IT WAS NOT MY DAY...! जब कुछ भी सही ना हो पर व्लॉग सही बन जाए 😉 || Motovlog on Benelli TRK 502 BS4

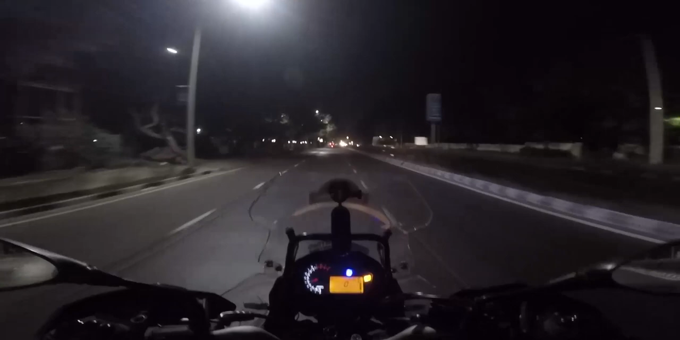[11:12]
इट सीम्स लाइक पुणे में कर्फ्यू का रूल्स थोड़े ज़्यादा ही स्ट्रिक्ट किए हैं। 6 PM को सारे शॉप्स बंद हो रहे हैं, एंड राइट नाउ इट इज़ 7:30 एंड इट्स एक्चुअली एवरीथिंग इज़ क्लोज्ड, सब बंद है। 3 जगह पे अभी तक चेकिंग मिला मुझे, स्ट्रिक्ट चेकिंग चल रहा है,
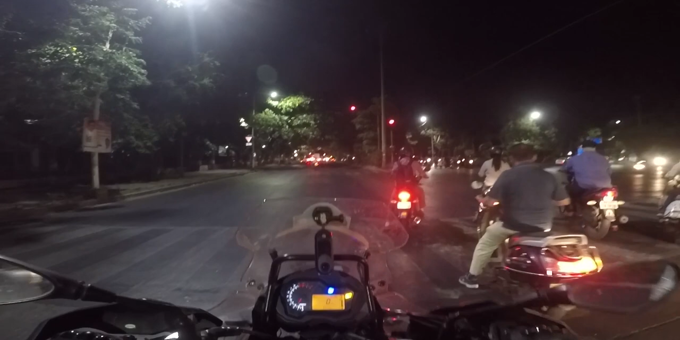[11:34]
पुलिस इंक्वायरी कर रहे हैं कहाँ से आए, किधर जा रहे हो, क्यों घूम रहे हो। मैंने बताया कि सोलापुर से आया, मुंबई जाना है। एक्चुअली ही वॉज नॉट कन्विंस्ड, क्योंकि ये बाइक अपनी MH 12 है ना, तो उसको लगा मैं झूठ बोल रहा हूँ। सो ऑल इन ऑल कोविड 2.0 इज़ ऑन।
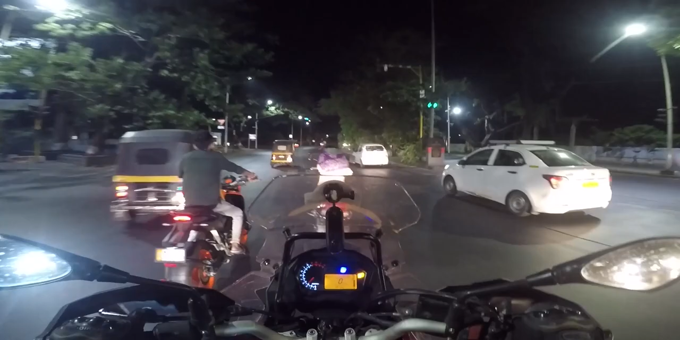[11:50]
क्या कर रहा है यार कोविड, ये 2020 ख़त्म करके वेस्ट करके काफ़ी नहीं हुआ क्या, वापस 2021 भी बेकार करने आ गया यार।